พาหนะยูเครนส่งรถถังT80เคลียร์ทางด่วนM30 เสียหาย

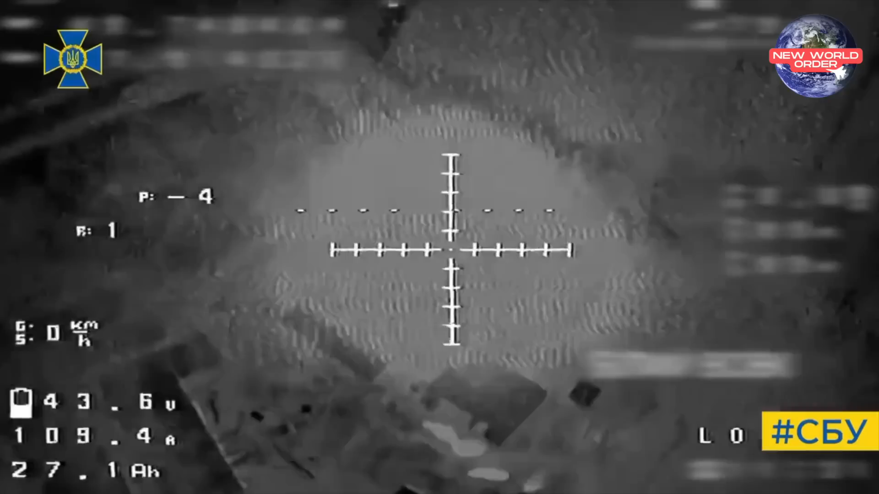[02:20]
ยังเดินหน้าหย่อนระเบิดไปทั่วเลยนะครั
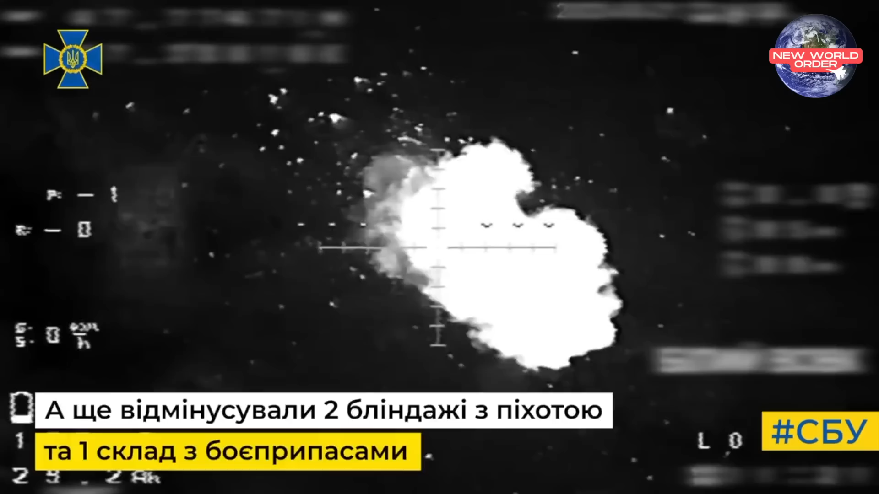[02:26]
บ
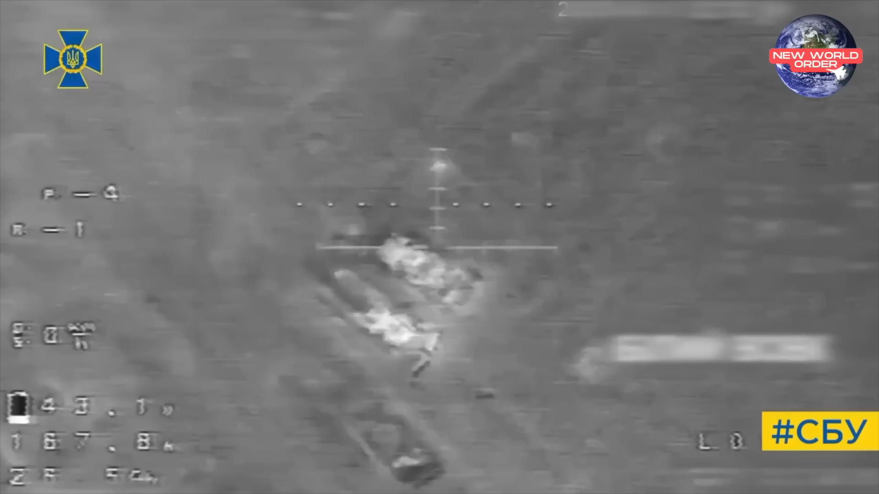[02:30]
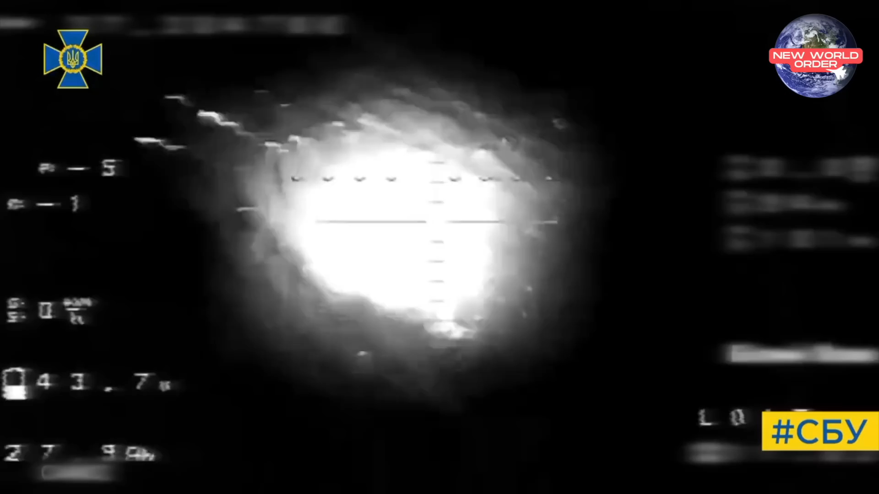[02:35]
แบบที 72 อย่างน้อย 7 คันเนี่ยได้รับความเส
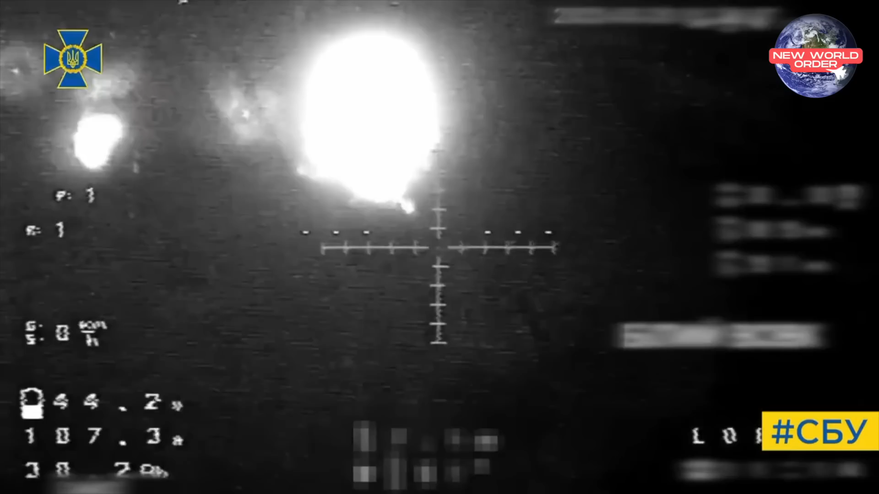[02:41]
ียหายรถ IMR 2 M 1 คันรถ BMP 2
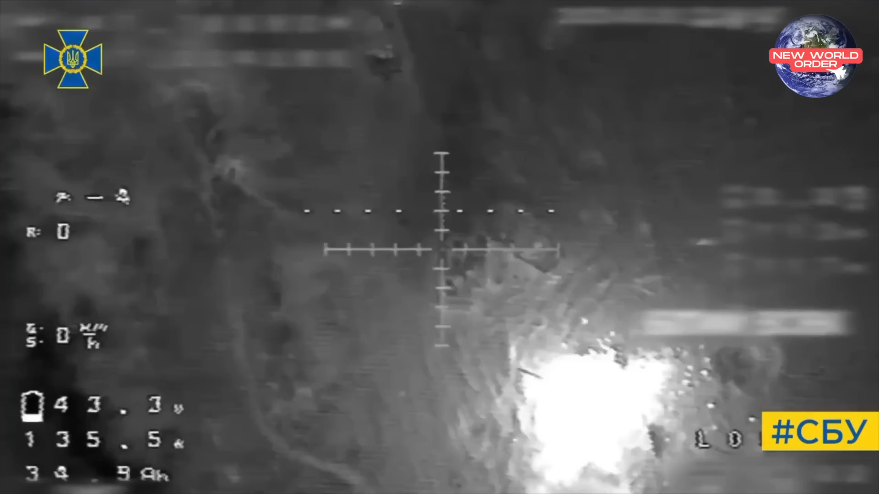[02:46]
2 คันและก็ยานภาหนะนื่นอีก 3 คันนะครับคลิปต่อมานะ
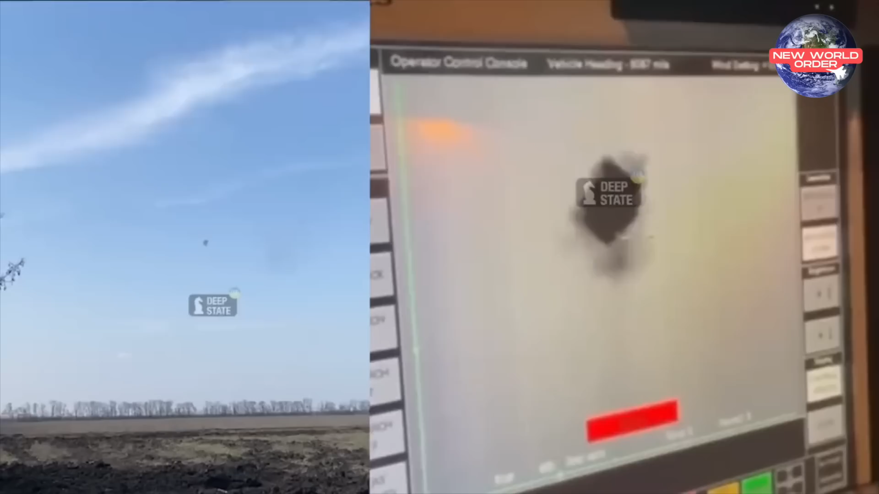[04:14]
Stormer HBM ก็มีความแม่นยำเป็นอย่างมากครับเมื่อมันล็อกเป้าแล้วก็ปล่อยจรวดขึ้น